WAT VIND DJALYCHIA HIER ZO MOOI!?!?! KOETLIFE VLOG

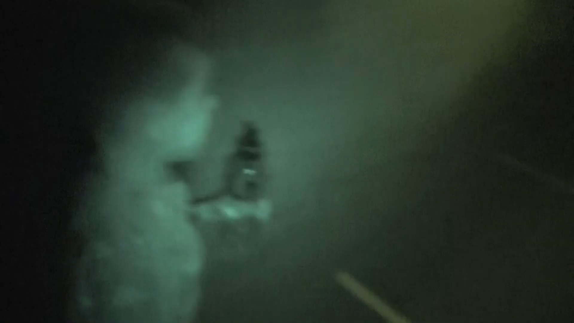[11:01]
Dit is een nightshot, dan kunnen we in het donker ook zien. Oh, oké.